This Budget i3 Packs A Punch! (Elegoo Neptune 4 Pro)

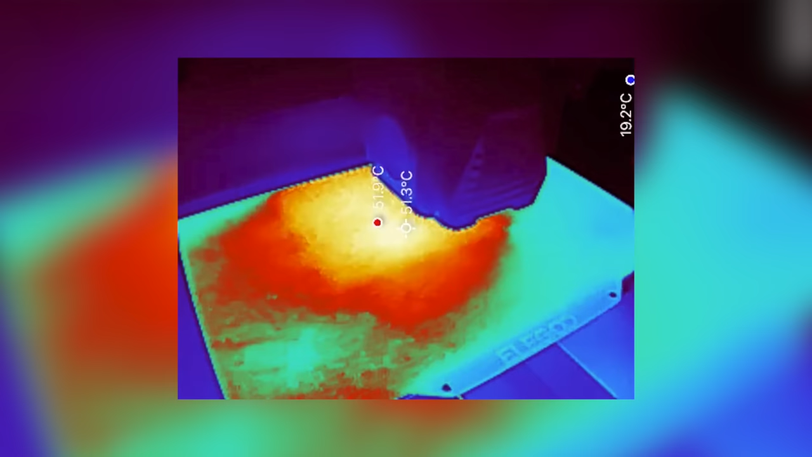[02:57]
Using a thermal camera, I was able to get a decent picture of what the center zone looks like when only that portion is heated.